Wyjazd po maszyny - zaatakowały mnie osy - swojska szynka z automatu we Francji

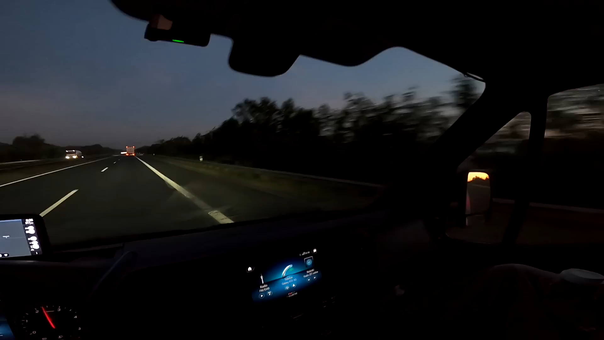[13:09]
poranne ale akurat krzaki się zaczęły nie wiem nie widać ale piękny poranek się robi tutaj czwarta 46 dopiero się widno robi u nas od 3 już po ślipiach napierdziela dzień teraz wam pokażę mgły